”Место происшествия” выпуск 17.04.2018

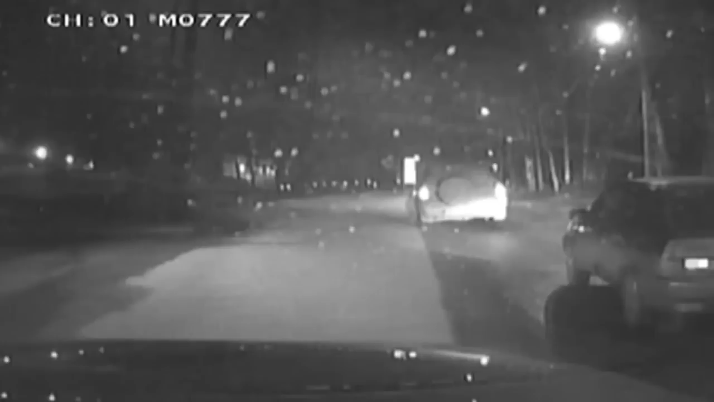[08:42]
Мимо сотрудников ДПС с грохотом и дымом проехала «Нива-Шевроле». Две шины у авто порвались, машина ехала на дисках, привлекая всеобщее внимание.
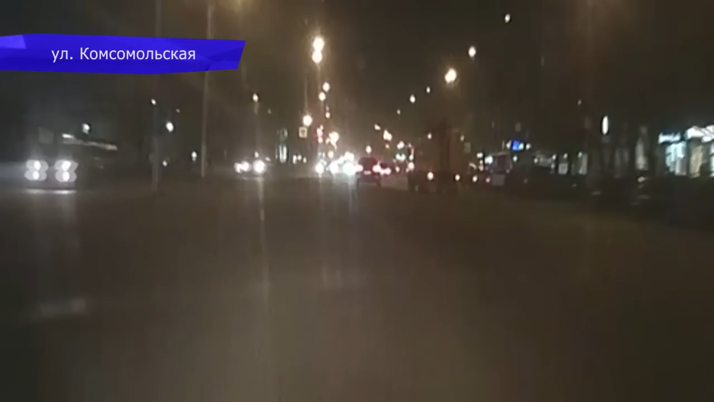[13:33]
На улице Комсомольской грузовик аварийной службы опасно повернул налево.